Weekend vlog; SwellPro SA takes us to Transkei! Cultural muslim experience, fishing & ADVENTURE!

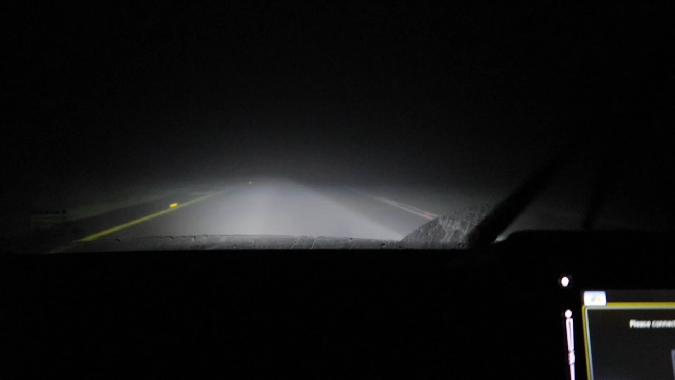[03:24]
and the fog is so thick, or the mist is so thick, that we can't see like 10 meters, not even like 5 meters in front of the car. So although the roads are really really quiet, it's quite scary because it's like dark and dingy and you can't see anything in front of you. We're running nice and slow.